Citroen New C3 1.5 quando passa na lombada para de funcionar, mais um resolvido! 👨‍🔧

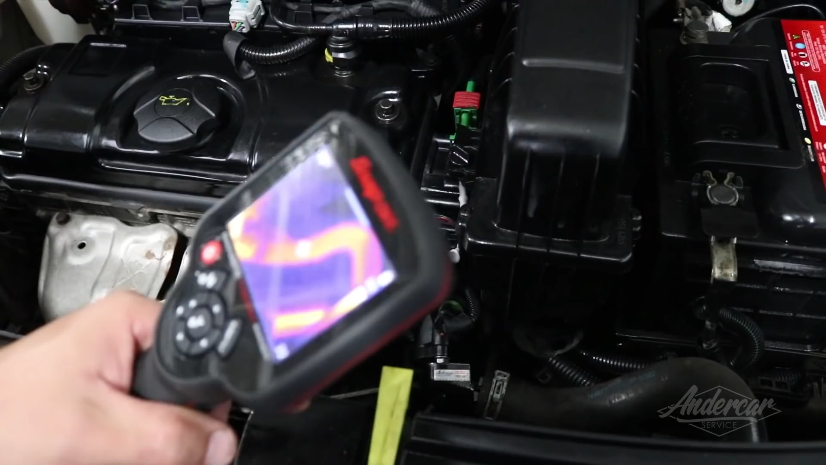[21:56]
Então olha aqui, ó Meu dedo aqui embaixo Olha lá, ó A válvula termostática aí lá, ó
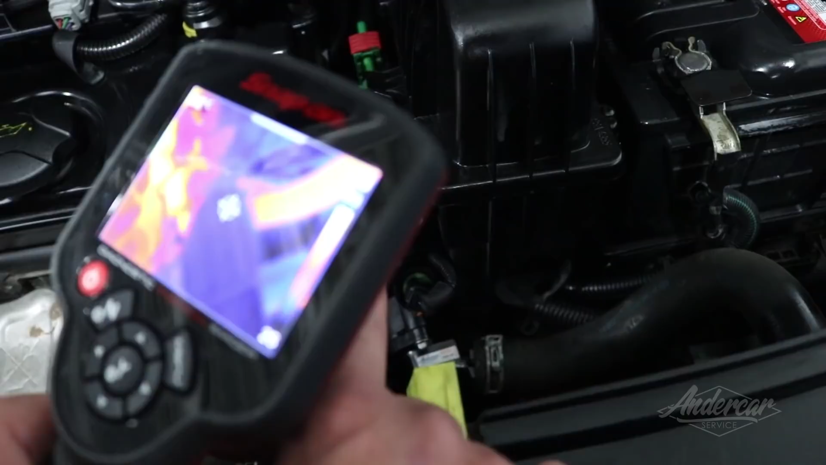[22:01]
Né Então a água começou a abrir, ó A válvula começou a abrir O líquido começou a circular, ó Ali, ó
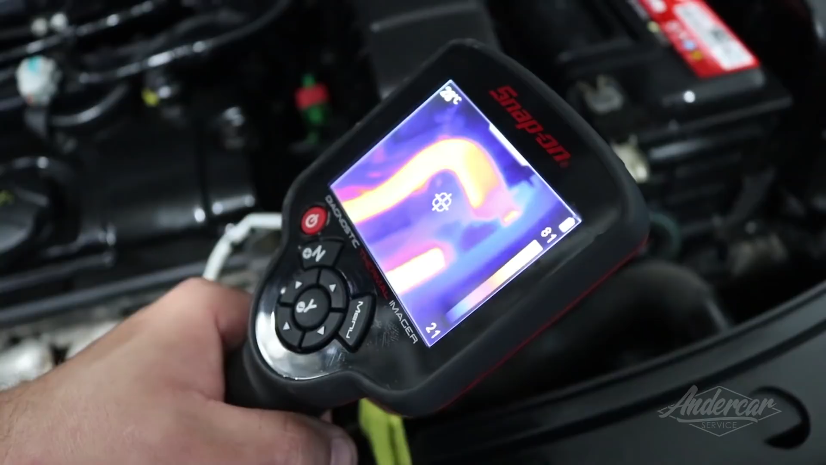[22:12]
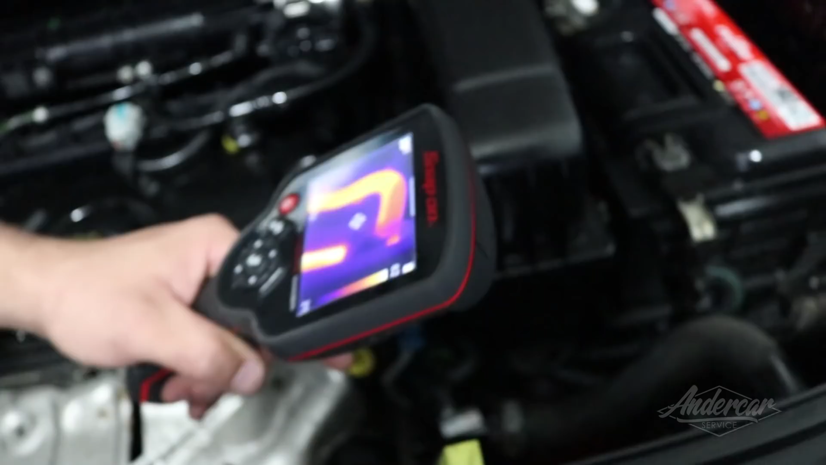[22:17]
O nosso radiador Vamos ver como é que tá, ó Como é que encontra esse aí o nosso radiador Aí, ó Circulando perfeitamente A água também
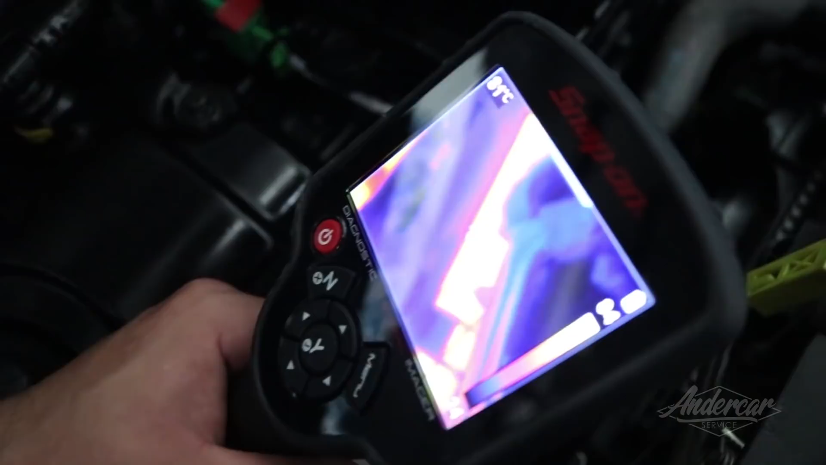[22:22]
Tudo certinho Aqui a gente não consegue ver Porque o defletor tá na frente,
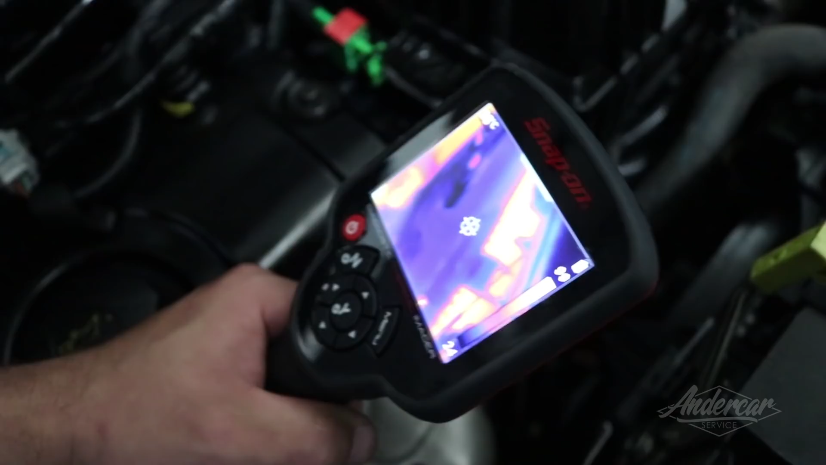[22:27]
né Então aí a gente vai Vamos percorrer aqui, ó E vamos ver
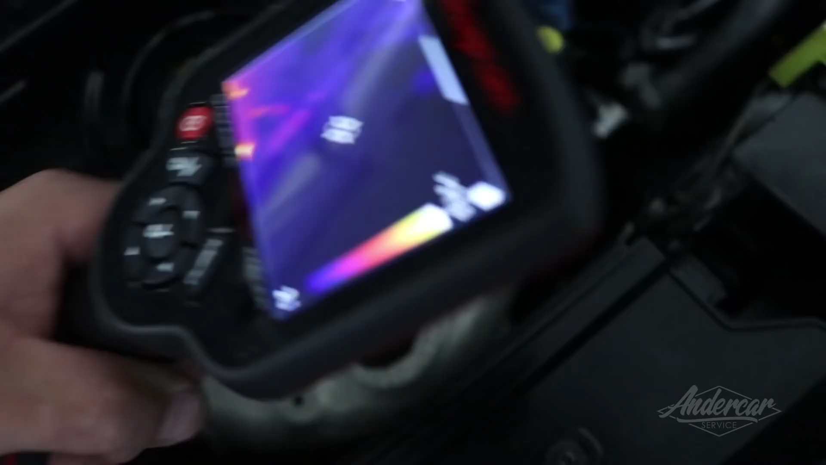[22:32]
Se realmente Tá circulando a água O nosso líquido de arrefecimento aqui, ó
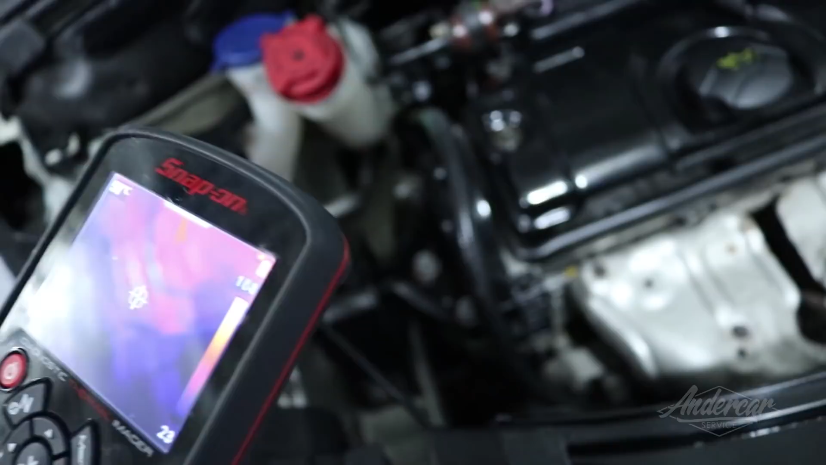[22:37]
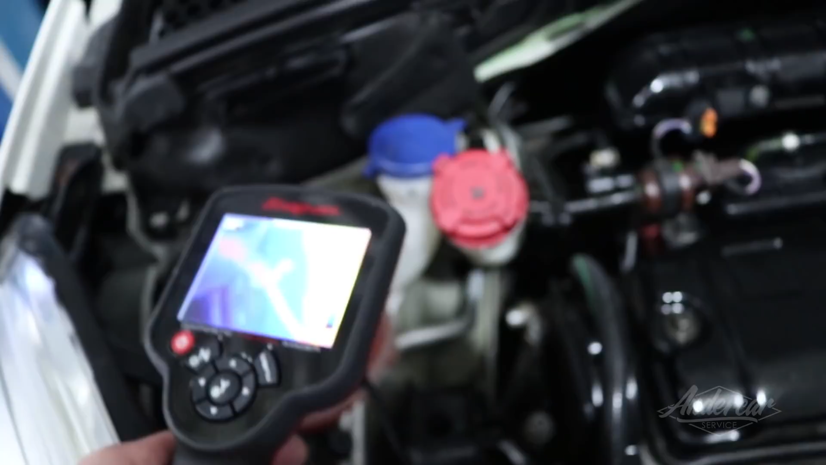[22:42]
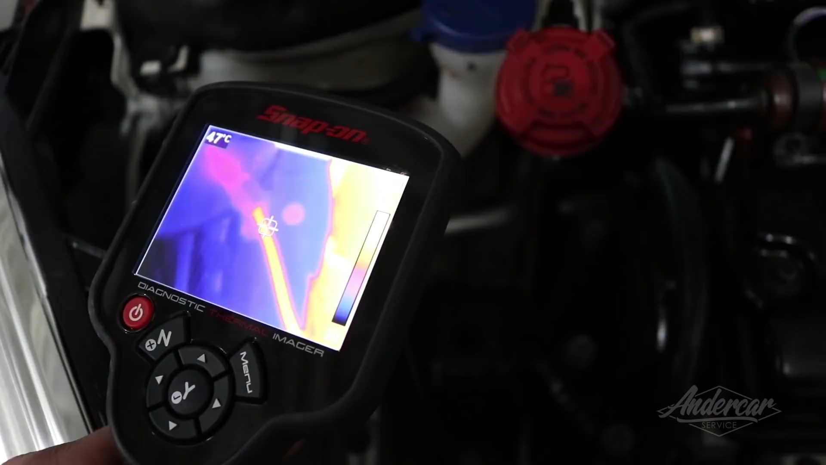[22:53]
Olha como o líquido começou a pegar, ó Tá vendo, ó Se a gente Com o termivisor é bom Que a gente consegue pegar
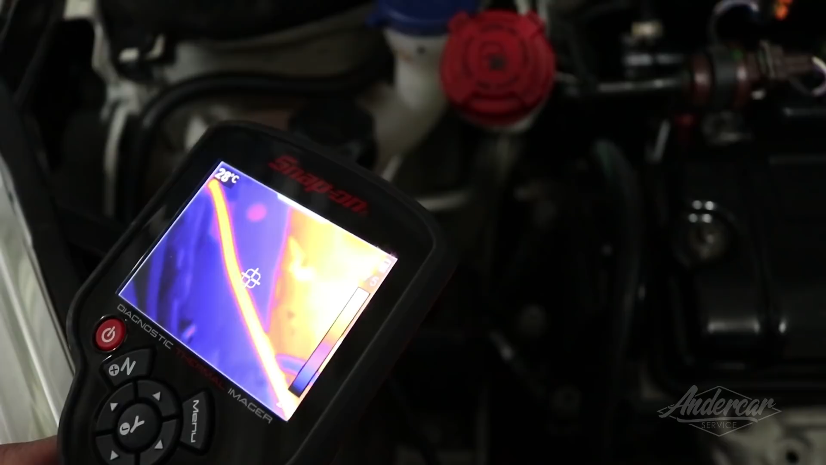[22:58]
Se tivesse um entupimento No meio dessa mangueira aí Alguma coisa obstruindo, né
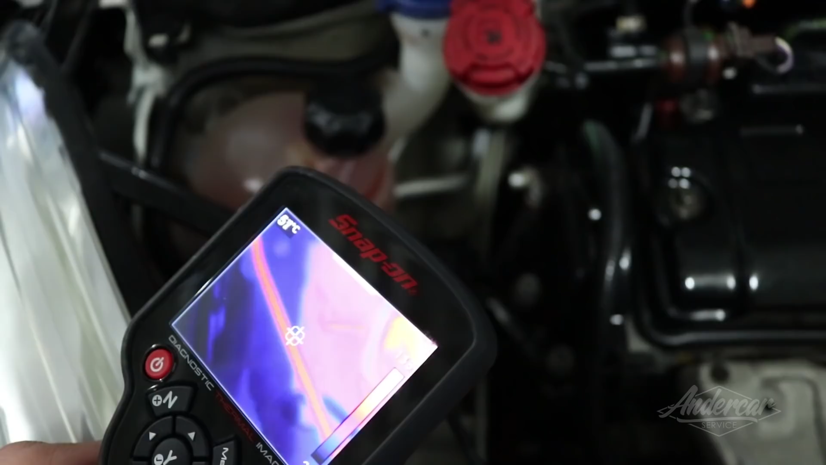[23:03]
A gente consegue pegar tudo Esse é um equipamento Fantástico também, tá Aqui a gente também consegue pegar Aqui o rolamento Por exemplo,
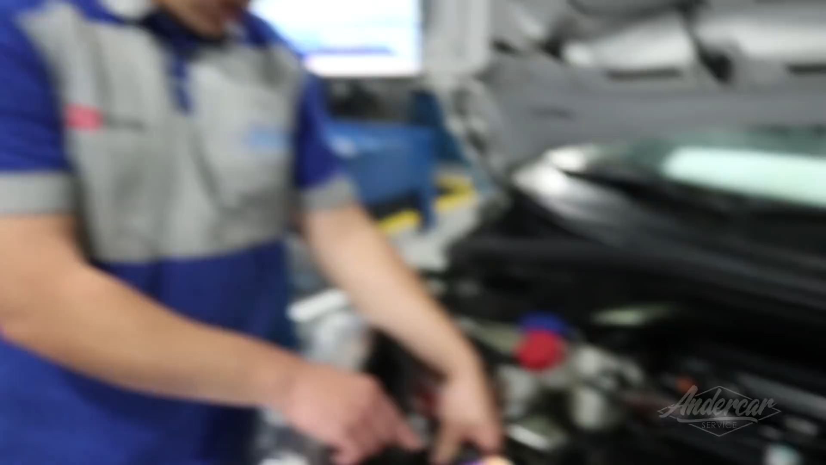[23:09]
o rolamento do alternador
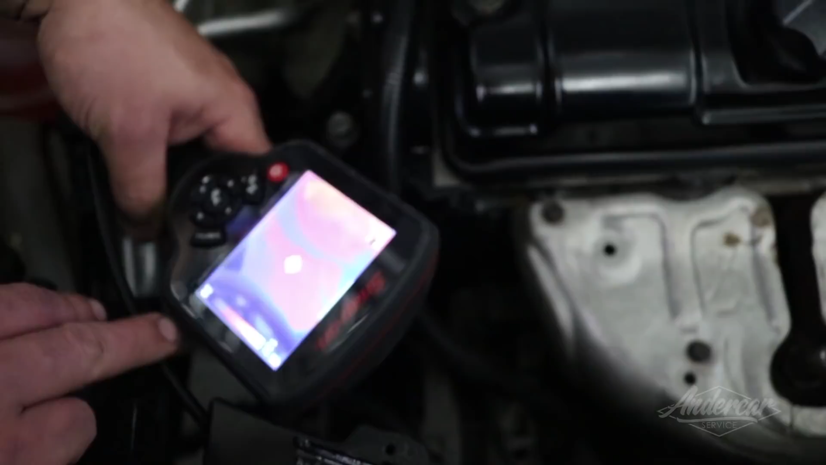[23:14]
Se a gente tivesse algum problema De alternador Aqui nessa parte do alternador aqui,
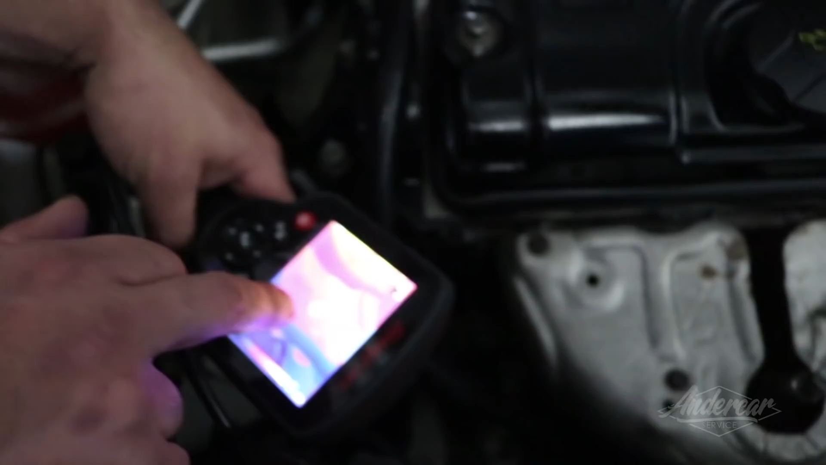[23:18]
ó Da frente aqui do alternador Por exemplo, aqui Deixa eu pegar aqui Para vocês verem melhor, ó
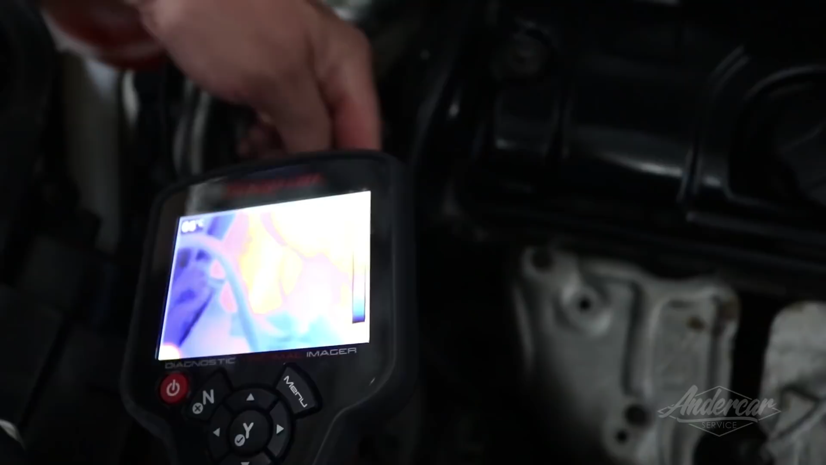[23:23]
Nessa parte da frente Aqui onde eu tô com o dedo Aqui, ó Do alternador Tá ali incandescente O rolamento romcando Um equipamento Fantástico
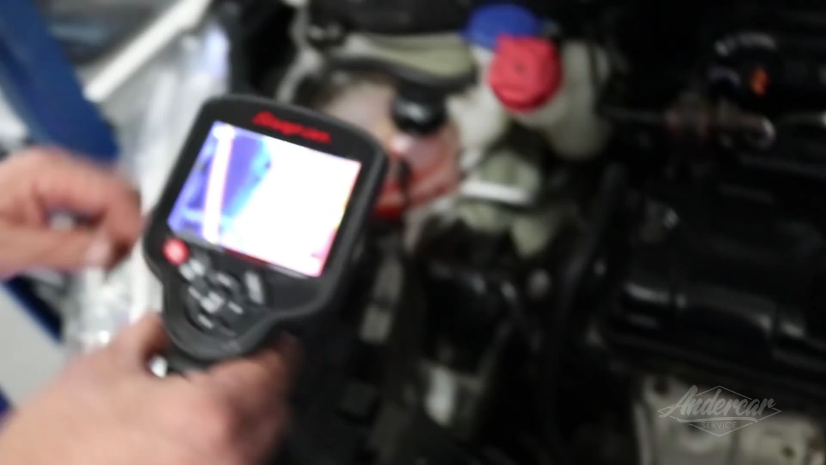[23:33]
Nós estamos aí, ó Com 91 graus O eletroventilador Desse carro Ele liga com 105 graus,